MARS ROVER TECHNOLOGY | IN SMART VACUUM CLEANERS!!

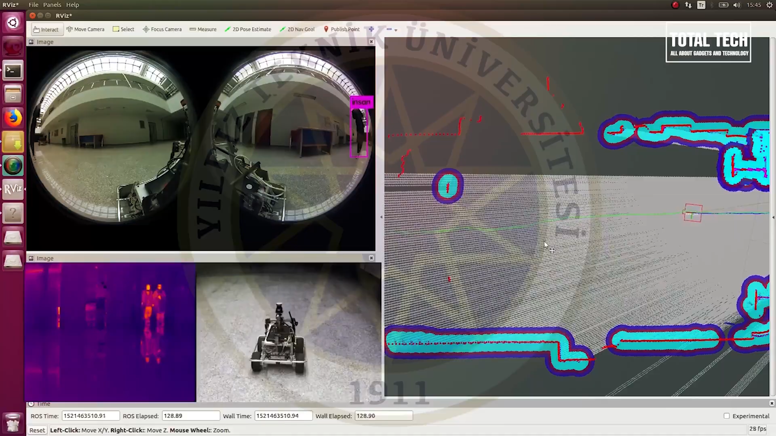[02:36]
device or a robot or a drone or other autonomous vehicles.
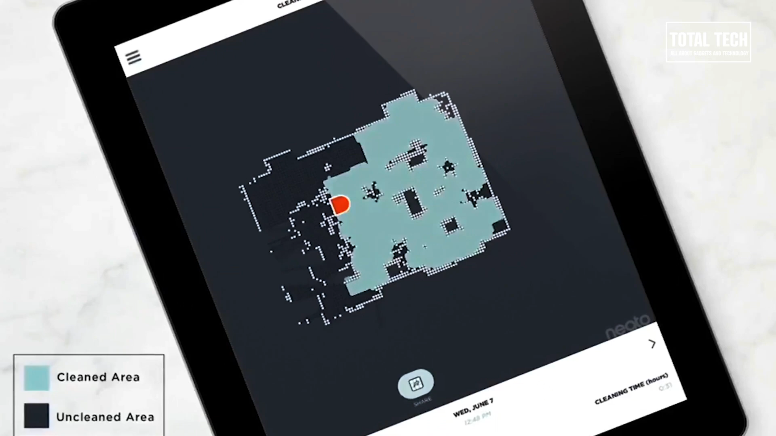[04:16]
to know where they are located while also navigating the entire house.
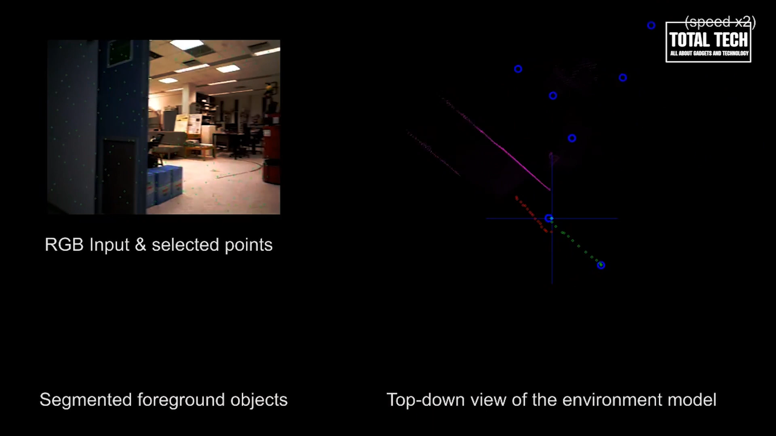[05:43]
Using this technology, the smart vacuum cleaners make a map of all the things in a room for the first time and will know where exactly table,
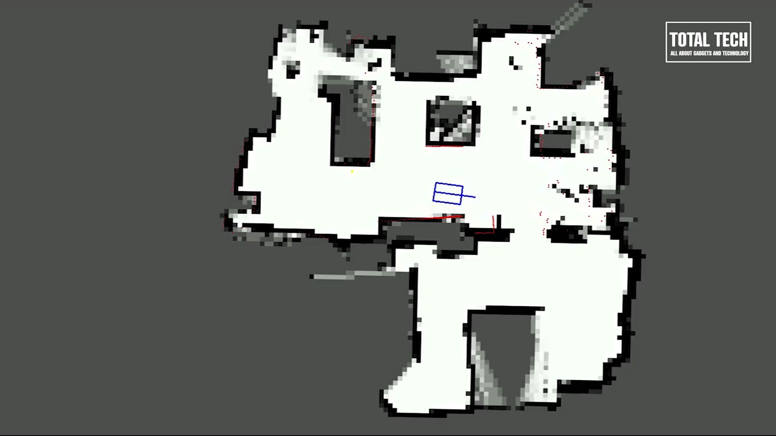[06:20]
After getting a target, the robot will do the path planning to find the right path.
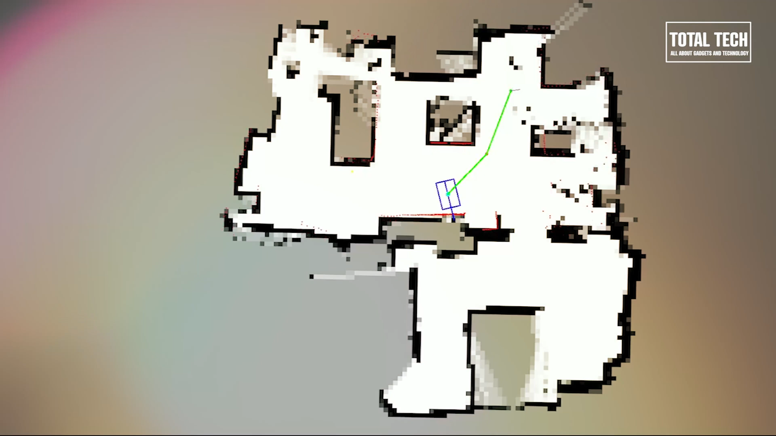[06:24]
Since anything can happen in the determined path, like if the robot gets blocked, it will find a new path immediately. Robot Vacuum's advanced motion control algorithm can modify the robot's movement smoothly and let it avoid obstacles automatically.
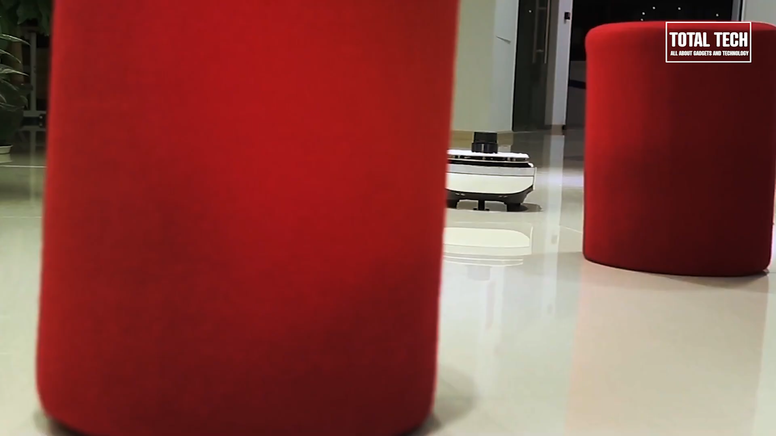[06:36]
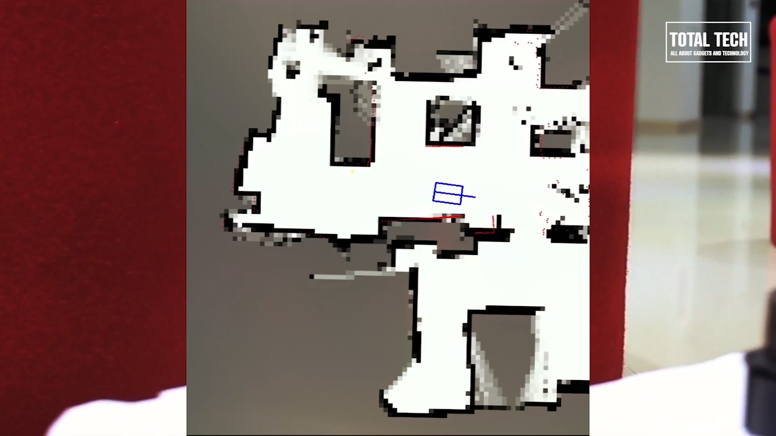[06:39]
It provides two different path modes in their shortest path mode and maximum coverage mode.
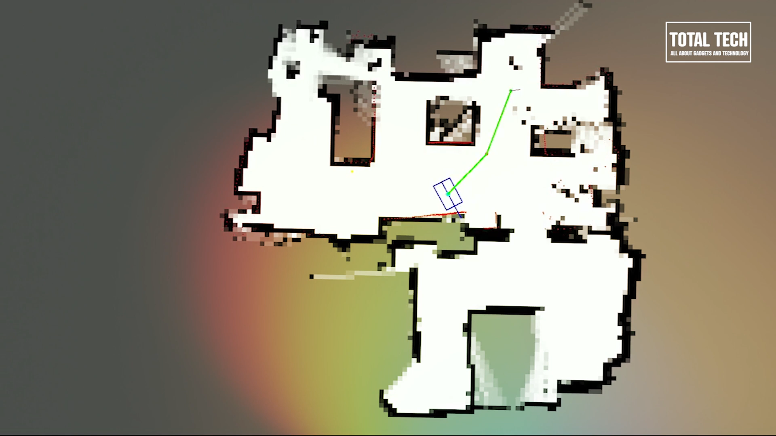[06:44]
We can also specify the movement section of the robot to a specific area. After the robot learns the map and location and learns path planning, charging itself gets very simple. This is a very practical feature.
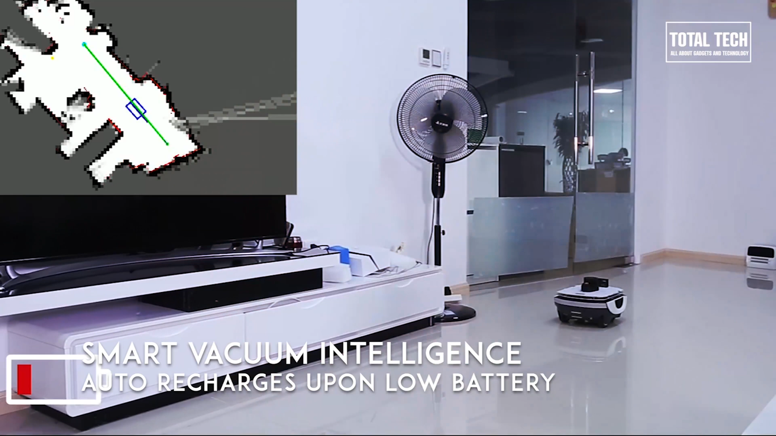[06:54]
When the battery is low, the robot will automatically reach the charging station to refill its battery and will start resuming the left-off cleaning task.
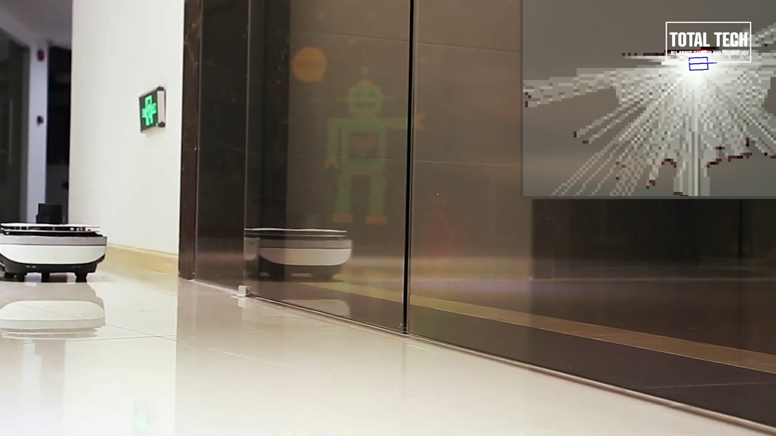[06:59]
Smart Vacuum Cleaner can process the data from
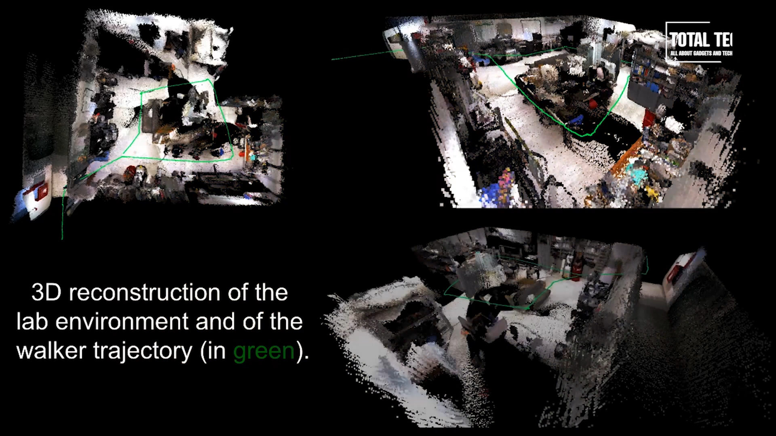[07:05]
LIDAR and other sensors to see more objects and dynamically adapt to the real world.